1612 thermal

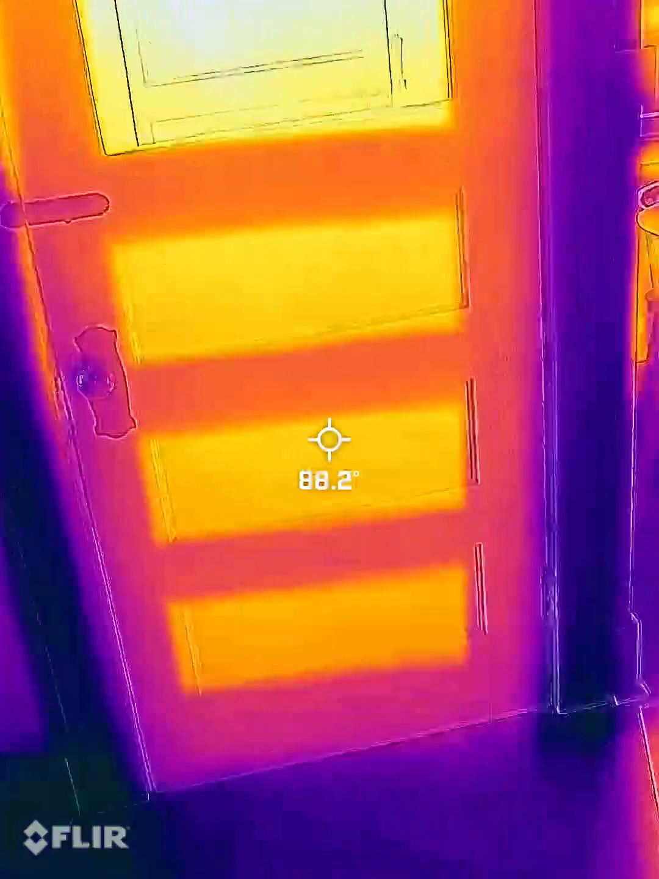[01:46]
So you can see this back door. Not very energy efficient.
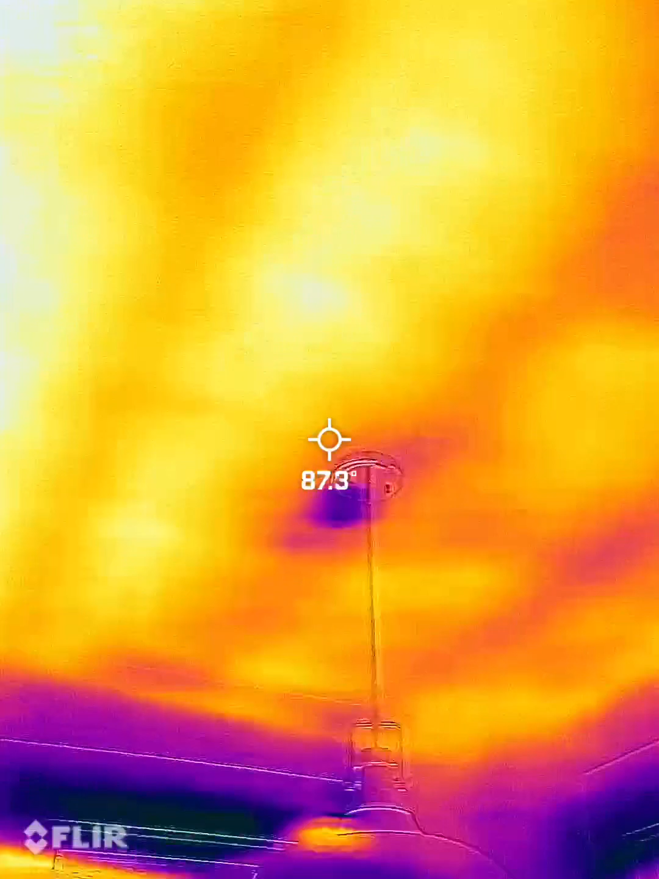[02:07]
See where it gets really hot right there.
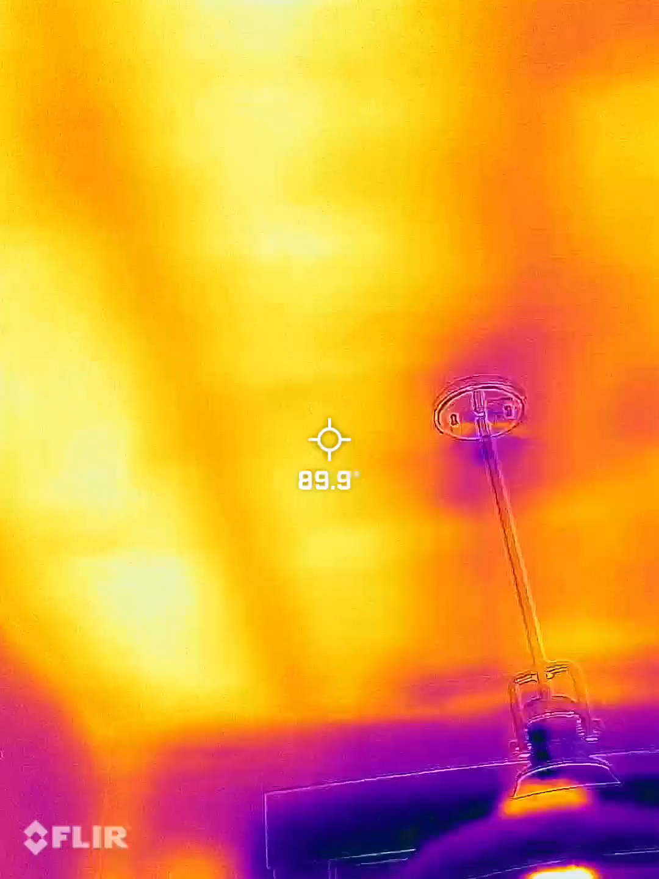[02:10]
It's likely from the sun.
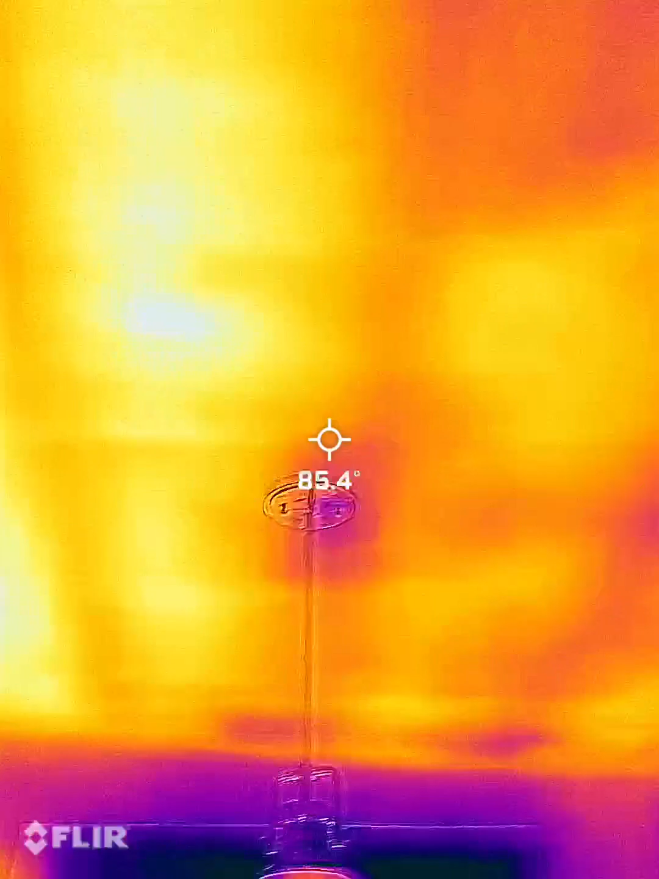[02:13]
The insulation looks like it's low.
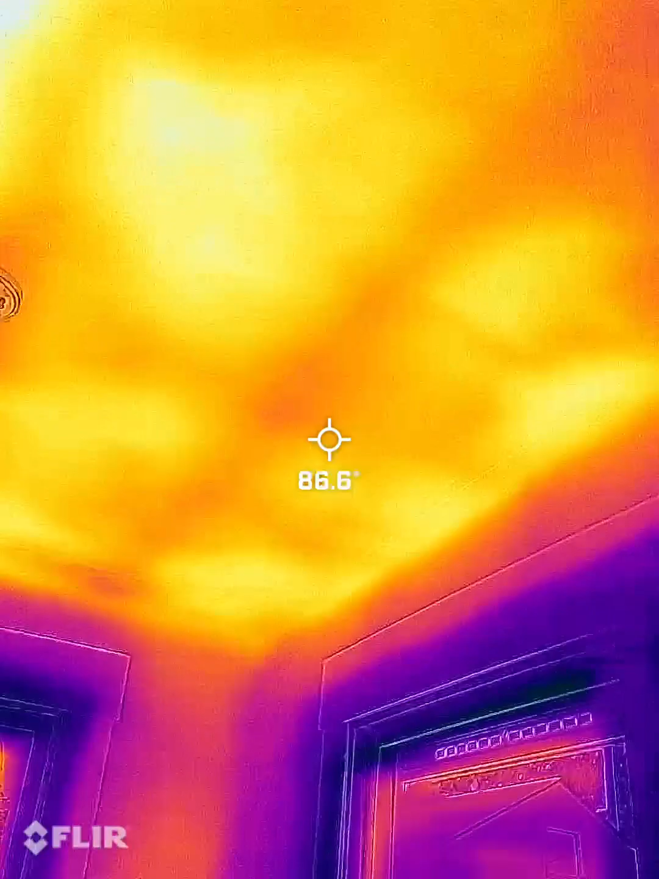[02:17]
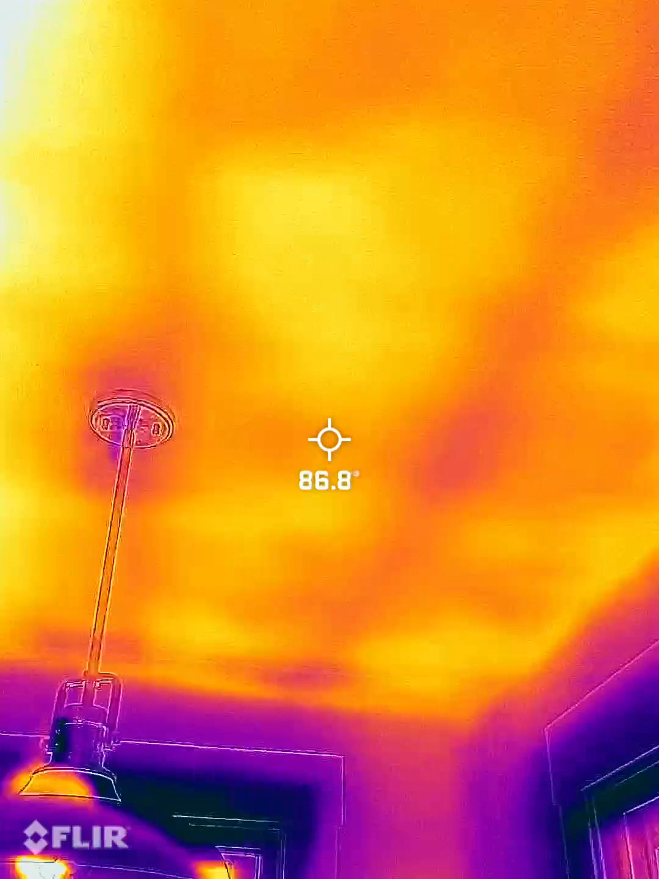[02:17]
You can see little scattered patches.
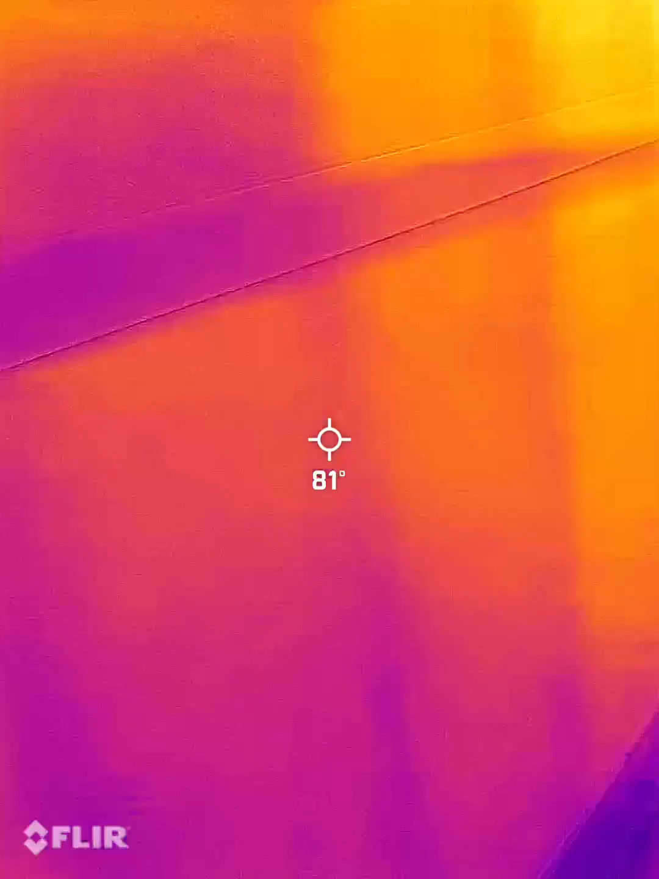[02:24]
You can see the studs in the wall.
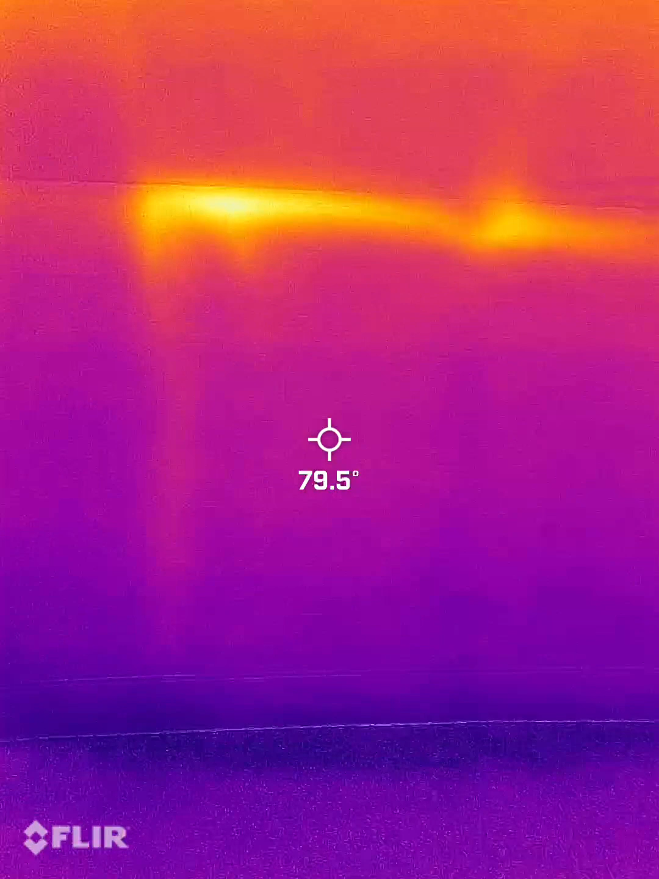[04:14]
See some air leaks around these attic access hatches.
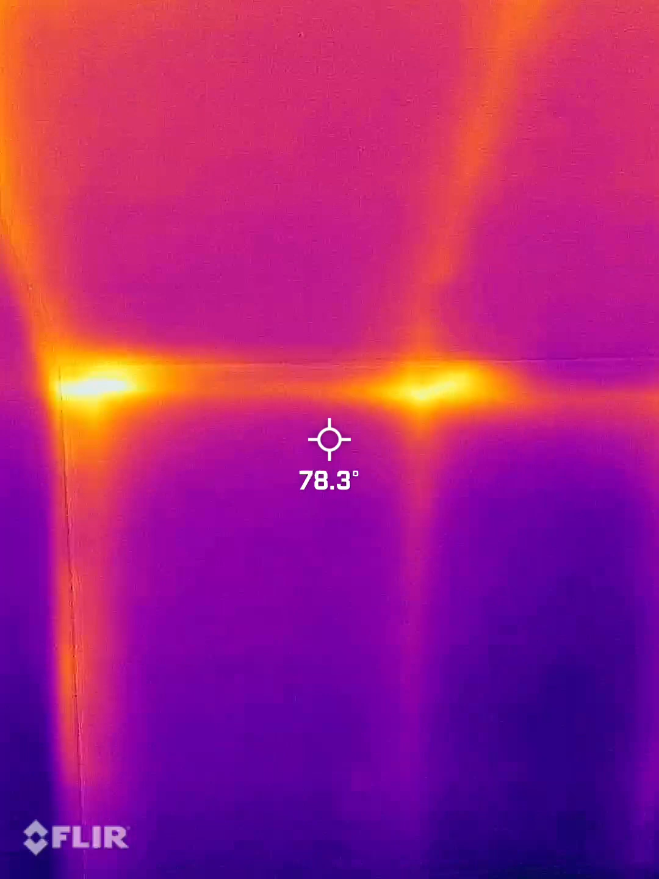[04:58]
Wood has less R value or thermal value than insulation, so if it's hot out,
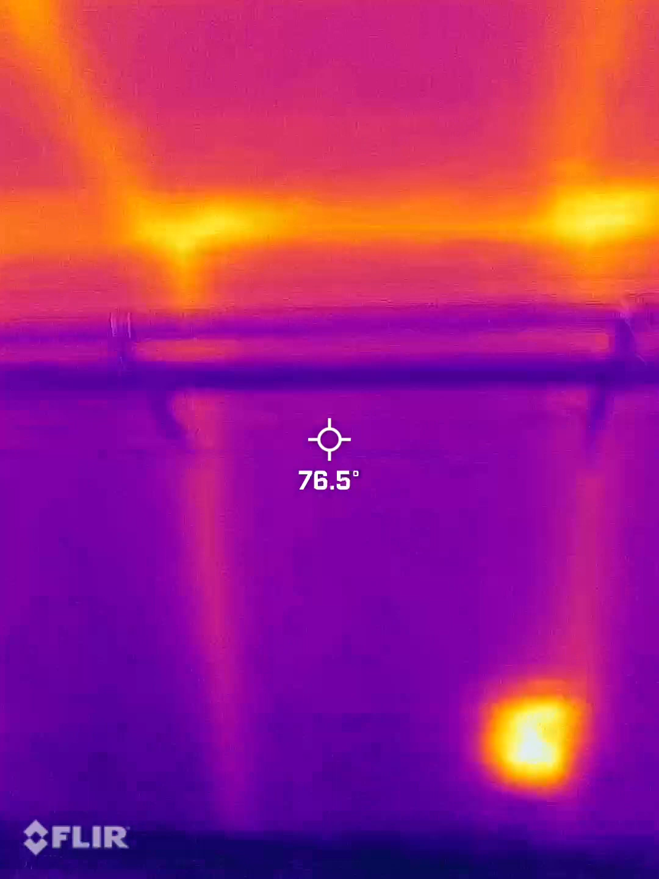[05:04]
and the wood is hotter than between,